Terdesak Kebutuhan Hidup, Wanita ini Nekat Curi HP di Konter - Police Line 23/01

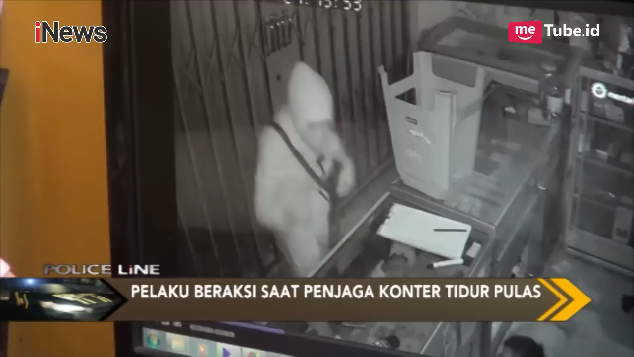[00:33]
Inilah rekaman CCTV saat seorang wanita parubaya mencuri salah satu konter pulsa dan telepon genggam di desa Japanan, Kecamatan Gudo, Jombang, Jawa Timur.
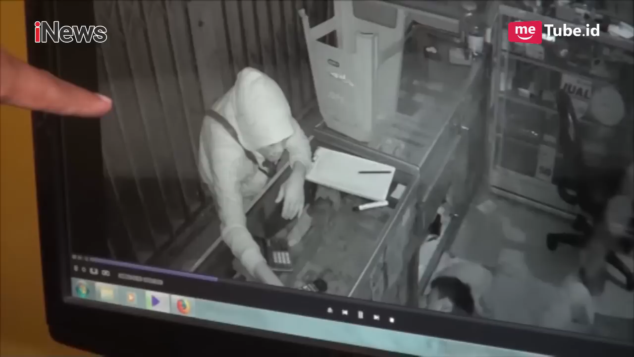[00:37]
Pelaku yang beraksi sore hari masuk melalui pintu yang tidak terkunci.
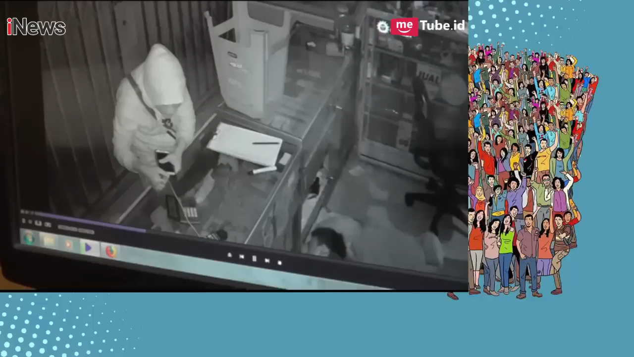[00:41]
Saat melihat penjaga konter tertidur pulas, pelaku dengan santai mengambil 2 ponsel milik penjaga.